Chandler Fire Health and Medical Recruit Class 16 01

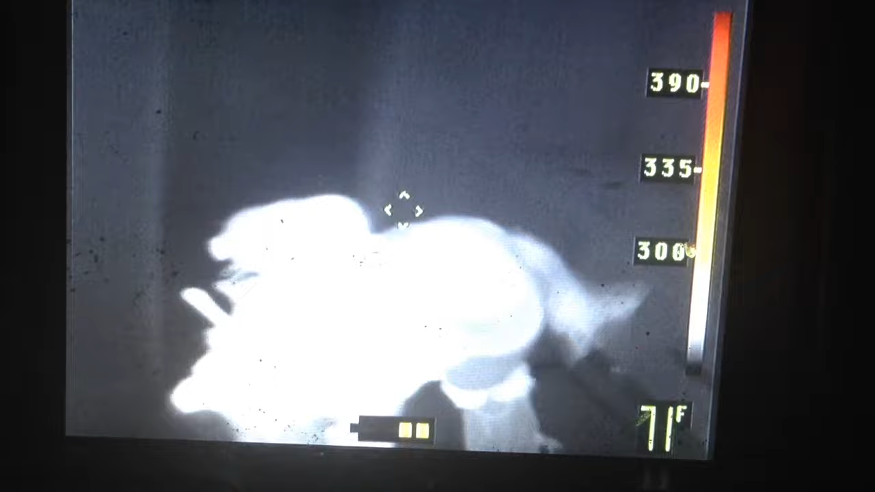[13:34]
On screen: spot 71°F
We got no fire above us, no heat at this time. All right.